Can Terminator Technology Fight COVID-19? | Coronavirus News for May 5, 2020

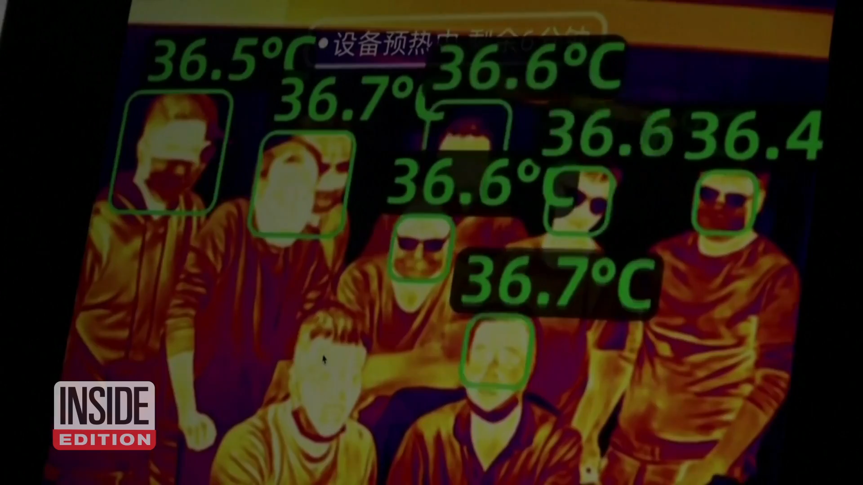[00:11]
The shades can see people's temperatures up to 10 feet away, and they could be used to help screen for cases of COVID-19.
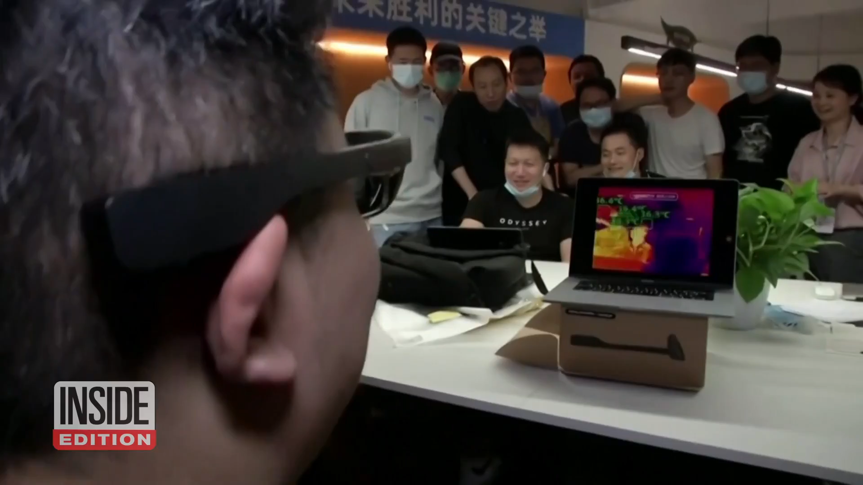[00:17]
An infrared thermometer detects temperatures with a camera, then sends that data to the glasses.
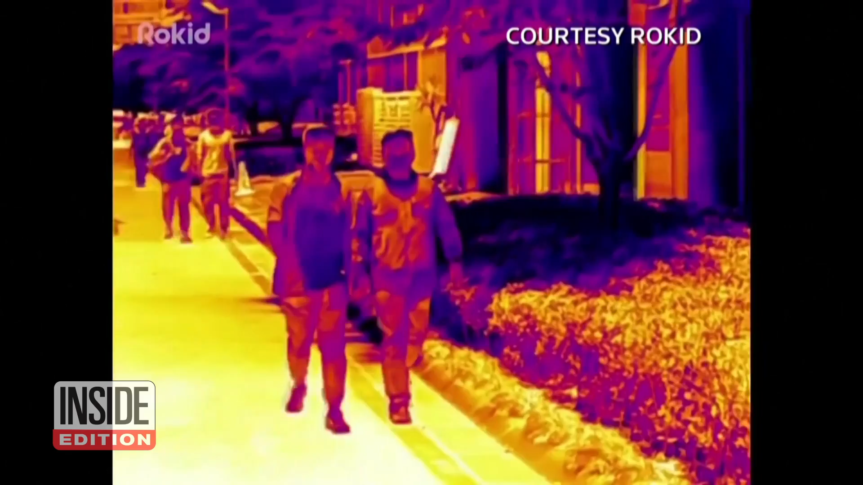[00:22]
Rokid usually makes video games and so-called augmented reality devices,
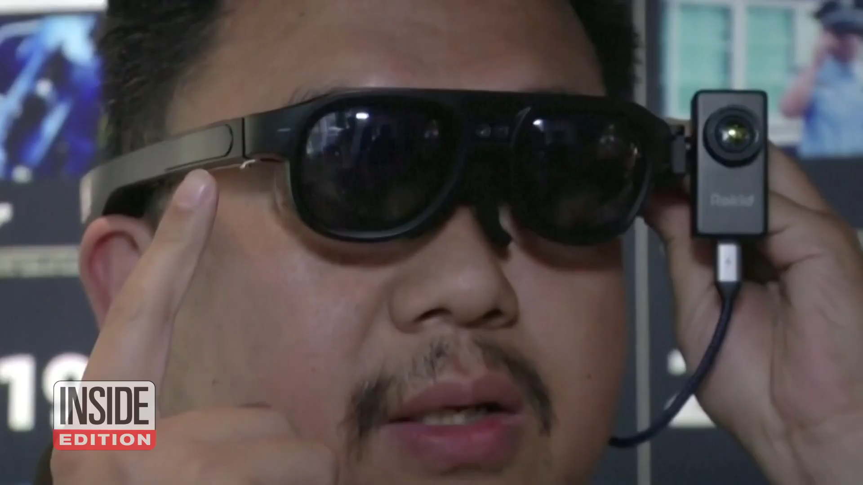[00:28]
but they created these real-world glasses as the coronavirus began to spread.
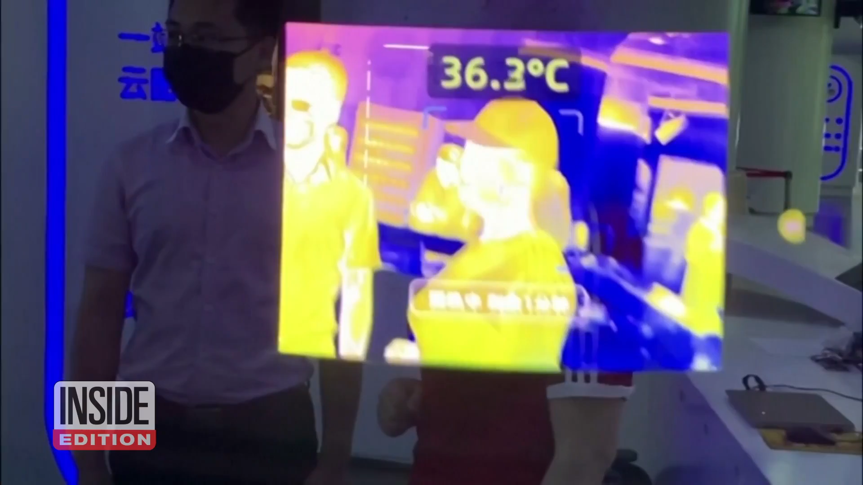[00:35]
On screen: spot 36.3°C
They've already sold about 1,000 pairs, though it does raise some privacy concerns. Now they're working on a version that can detect temperatures across large groups of people.
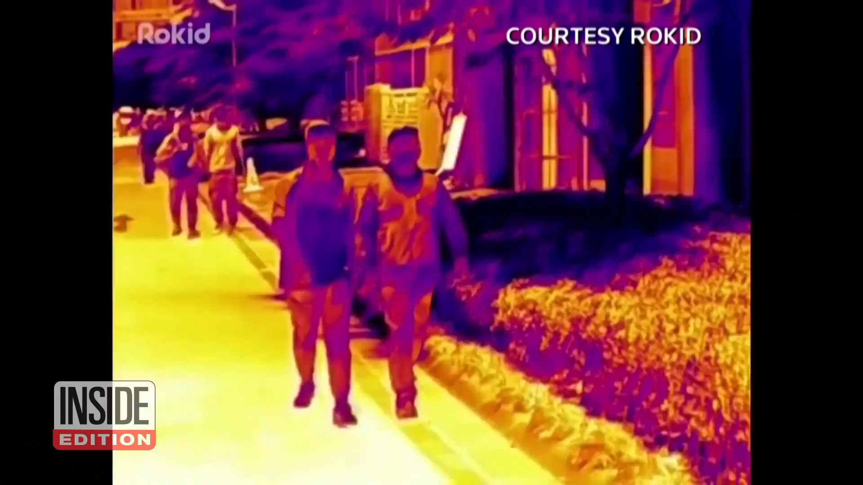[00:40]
The technology has drawn comparisons to the Terminator movies. Arnold Schwarzenegger's killer cyborg character saw the world through thermal vision.